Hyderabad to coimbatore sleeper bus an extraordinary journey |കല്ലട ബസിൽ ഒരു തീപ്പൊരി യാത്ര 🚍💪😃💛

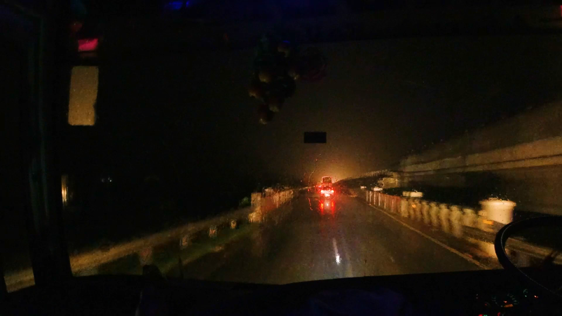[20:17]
ശരിക്കും ഇവിടെ മൺസൂൺ ഒന്നുമല്ല, പക്ഷെ കേരളത്തിലെ പോലെയാണ് ഇവിടെ മഴ പെയ്തുകൊണ്ടിരിക്കുന്നത്.
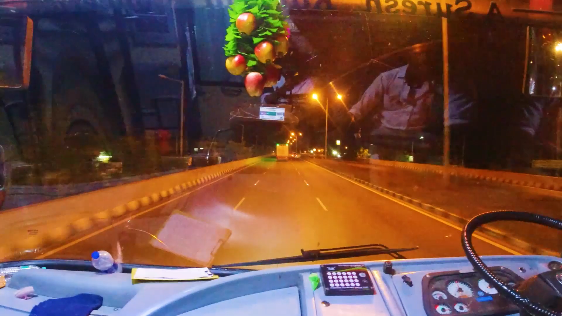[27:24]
ഇവിടെ ഒന്നും മഴ പെയ്തിട്ടില്ല. നേരത്തെ റൊമ്പ പെരുസാണ് മഴ പെയ്തു. മഴ